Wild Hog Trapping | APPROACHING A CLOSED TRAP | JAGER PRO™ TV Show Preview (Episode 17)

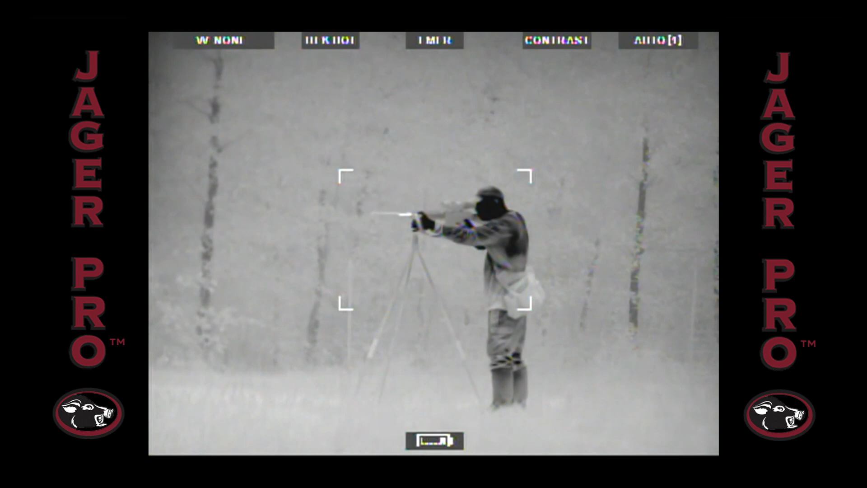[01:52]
understand the various performance measures required to stalk and shoot a trap-resistant pig. Dominant boars or matriarch sows outside the trap should not be a surprise to an operator.
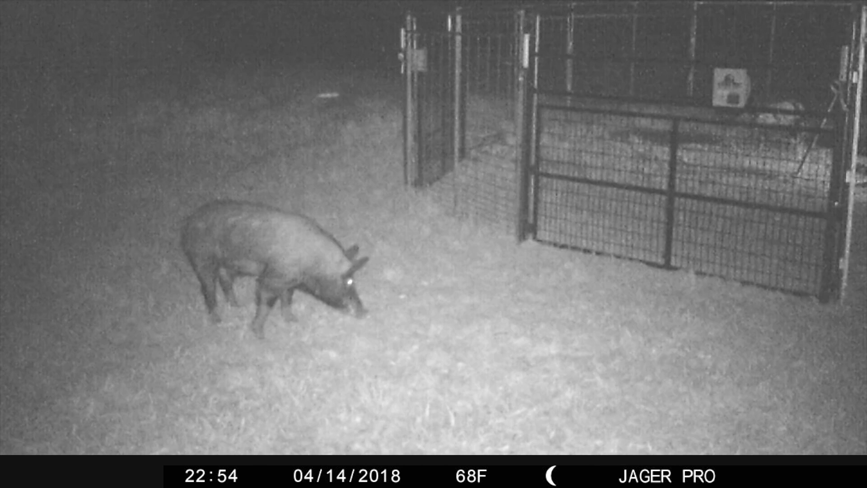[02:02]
Each capture must be a performance-based decision after gathering a week of intel. Users control all gate triggers through our mobile app.
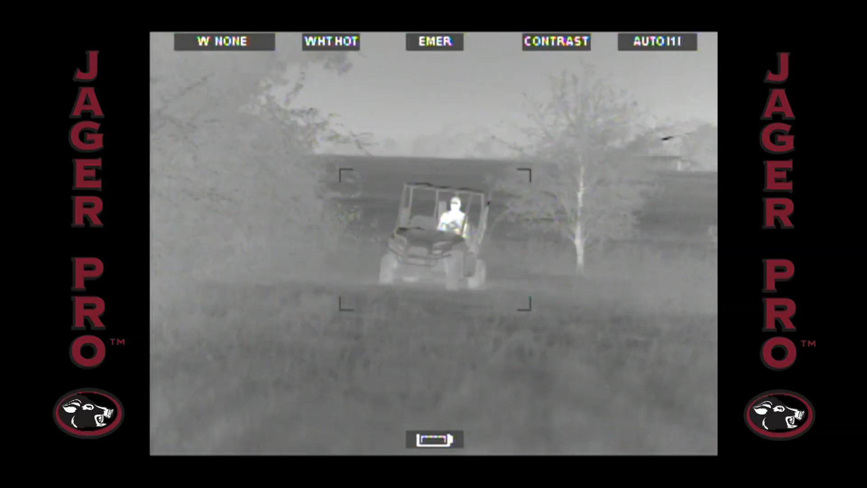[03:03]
Quietly drive to the area without using any headlights. Park the utility vehicle at least 200 yards downwind of the trap.
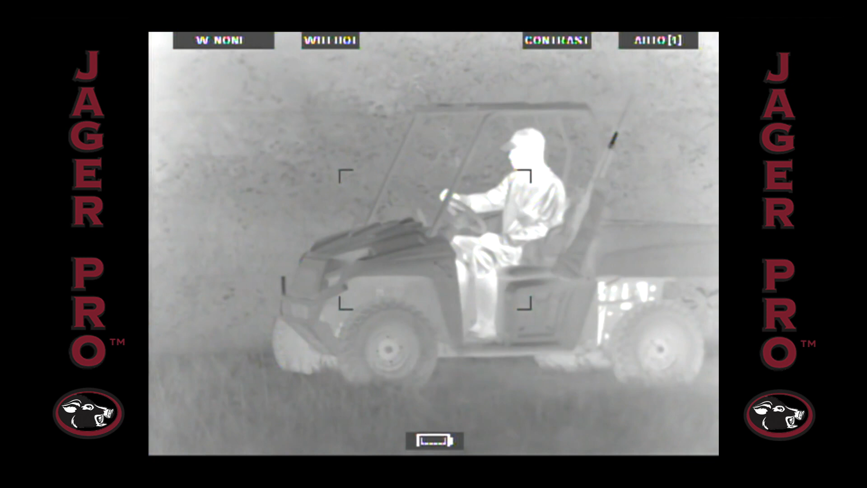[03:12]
Secure a thermoscoped rifle with
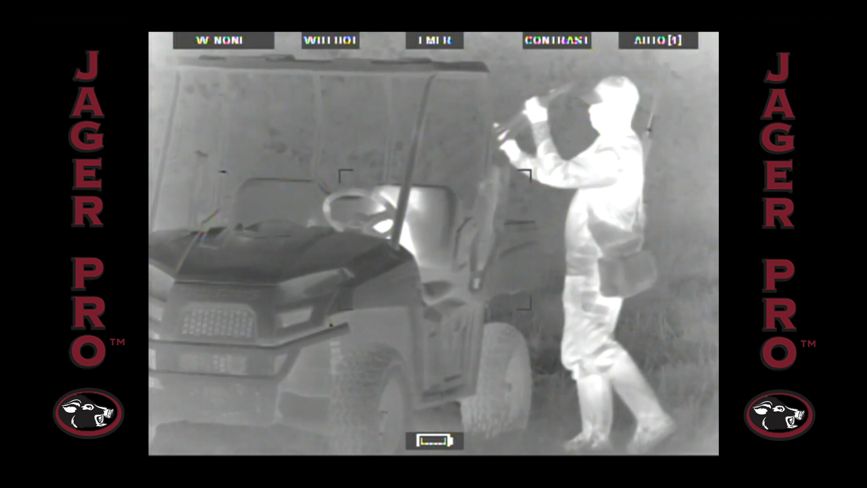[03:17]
tripod for shooting and a thermal monocular for safe scanning.
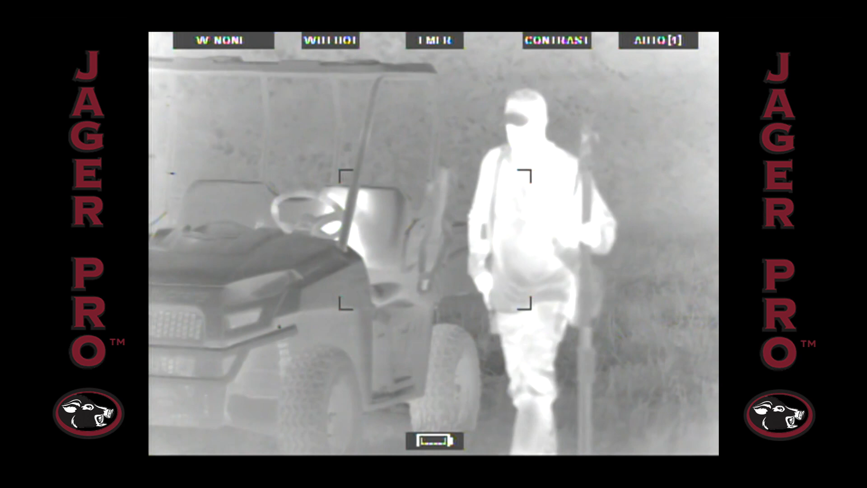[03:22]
On foot, approach the trap enclosure from downwind, exercising noise and light discipline. Stalk within a comfortable shooting distance based on conditions.
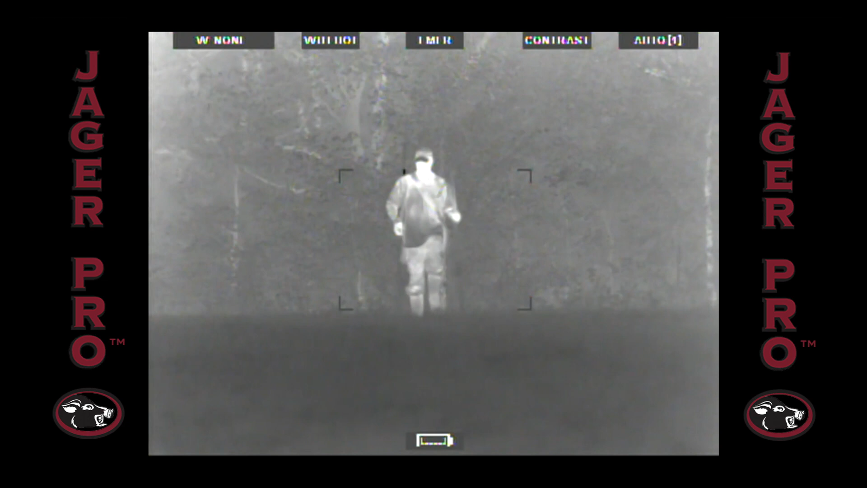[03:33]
Scan the trap site and surrounding area with a thermal monocular
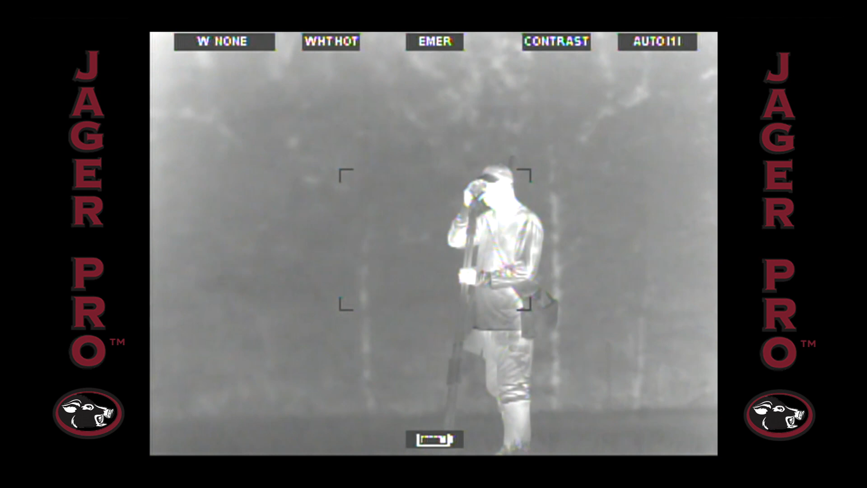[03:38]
to detect additional targets outside the trap enclosure.
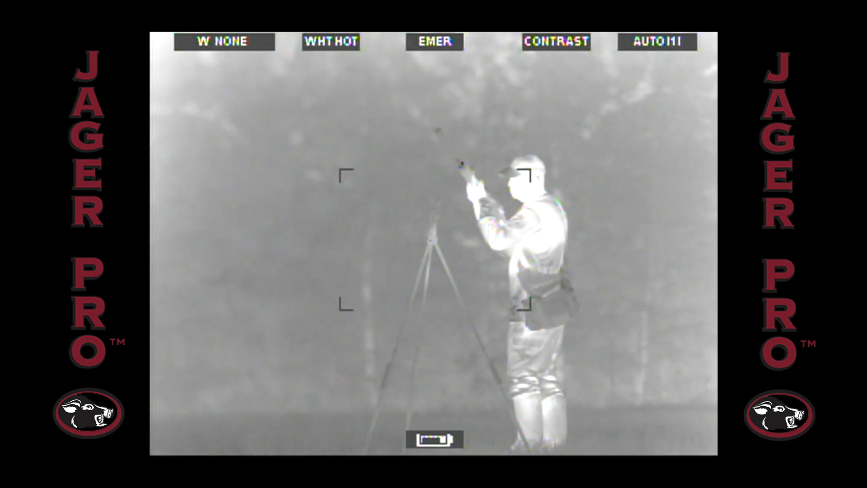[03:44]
Erect a tripod shooting stick. Assume a standing, tripod-supported shooting position. Scan trap site with a thermoscope to evaluate target locations
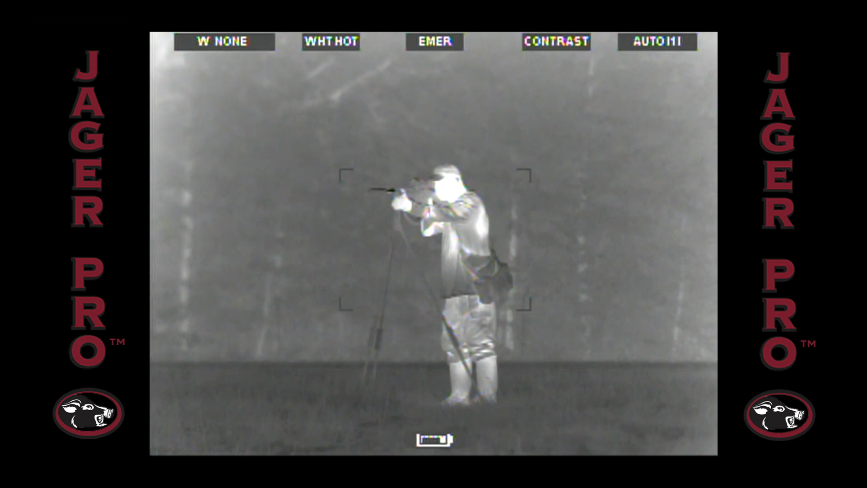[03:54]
while mentally preparing an efficient shooting plan.
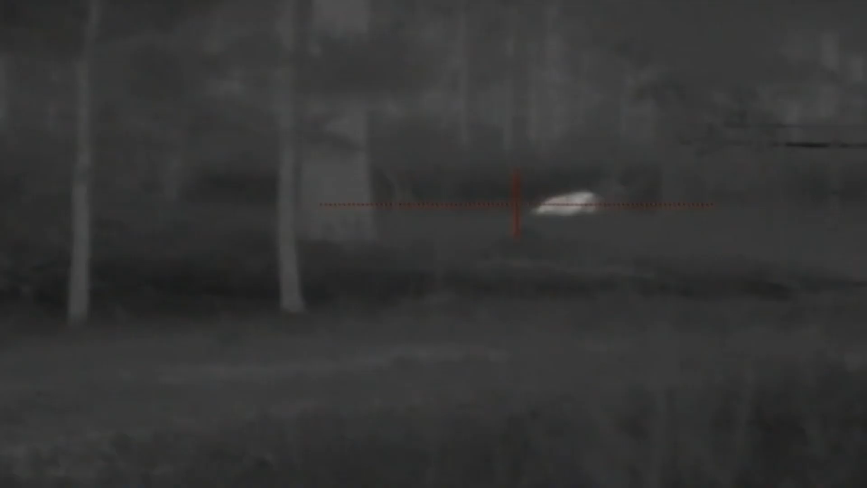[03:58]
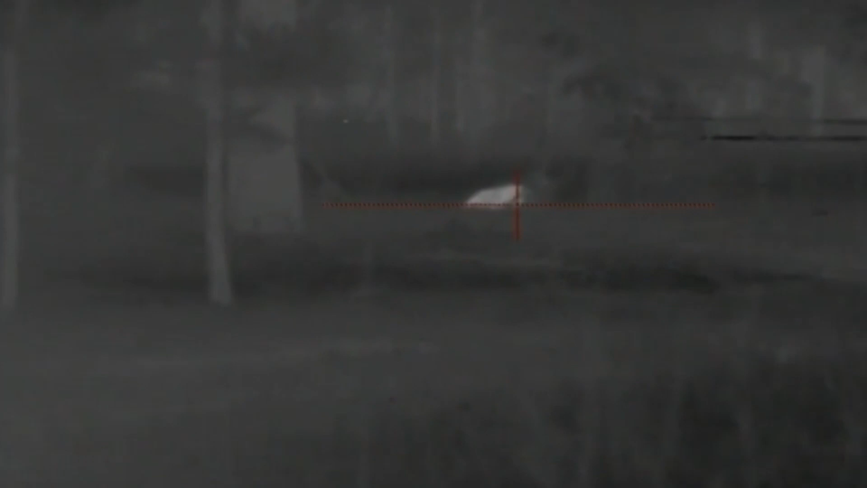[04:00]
Engage targets outside the trap enclosure with a suppressed semi-automatic rifle.
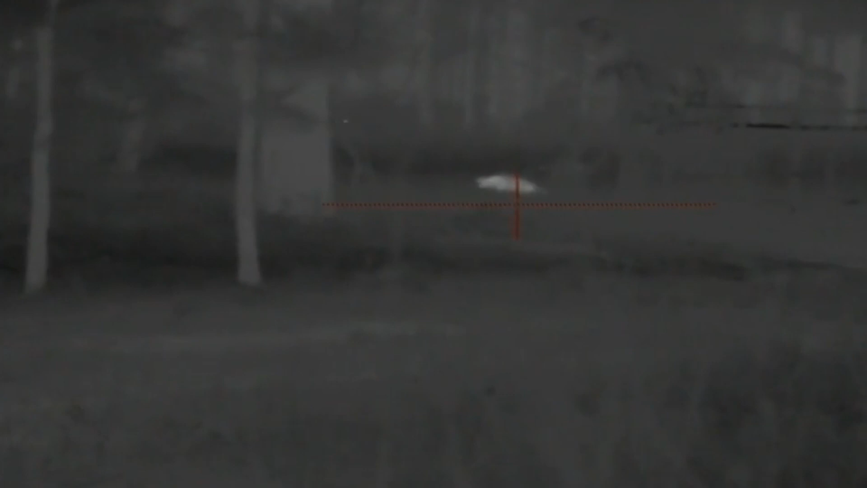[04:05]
Notice pigs inside the trap did not react to the shot when using a suppressor.
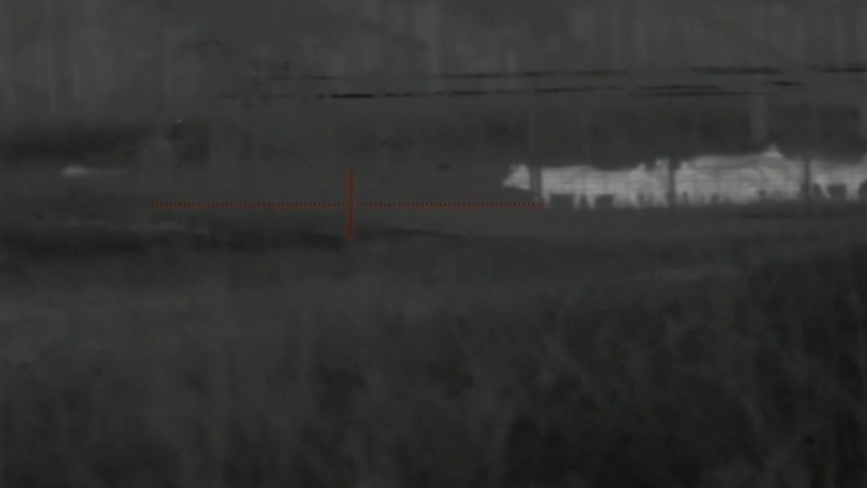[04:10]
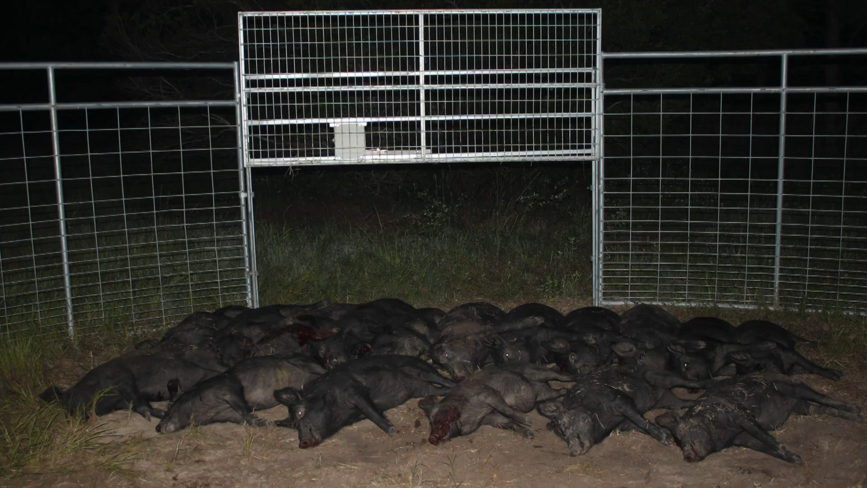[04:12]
Harvest results indicate 16 pigs trapped plus one shot for 17 of 17 efficiency and 100% whole sounder success.
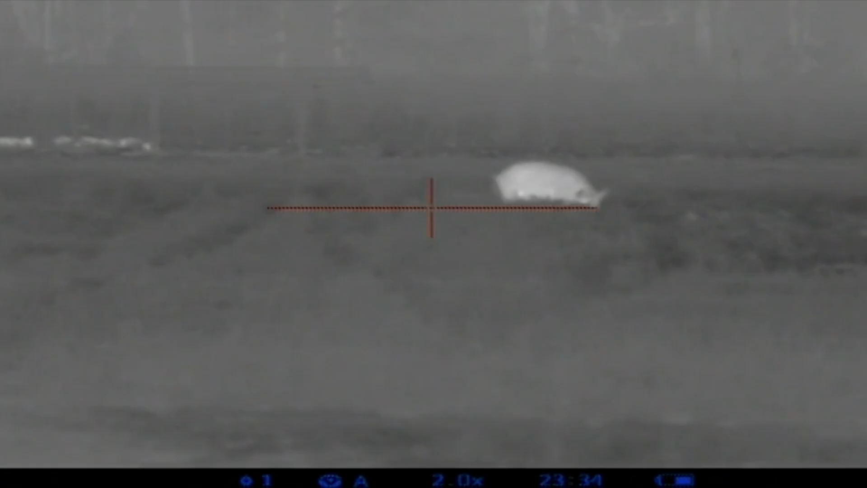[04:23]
Lance will demonstrate the same approach with two pigs outside the trap,
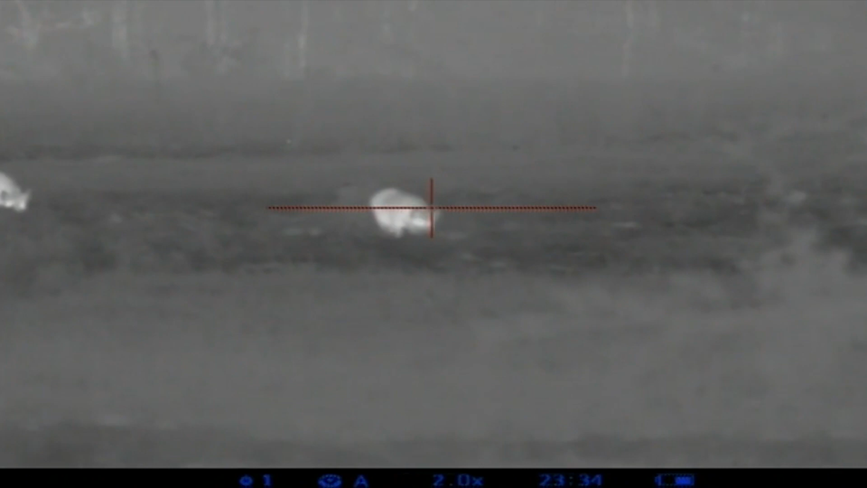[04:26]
using the picture-in-picture feature on the thermoscope.
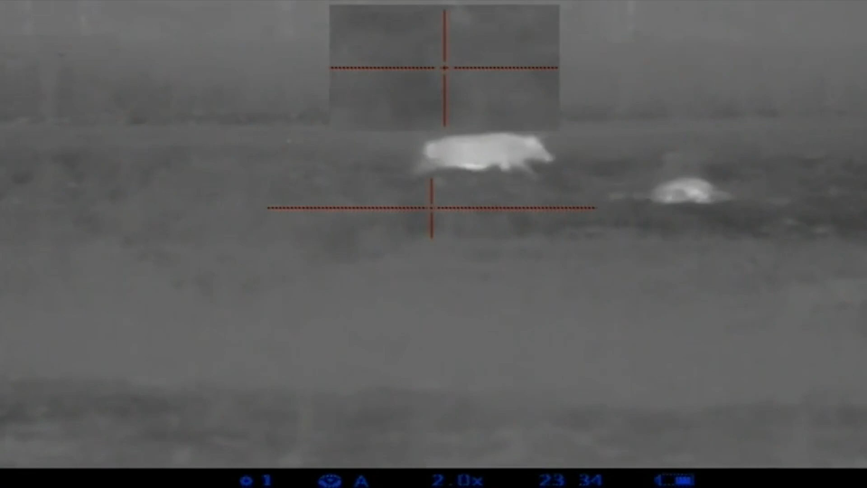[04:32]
Harvest results indicate 13 pigs trapped plus two shot for 15 of 15 efficiency and 100% whole sounder success.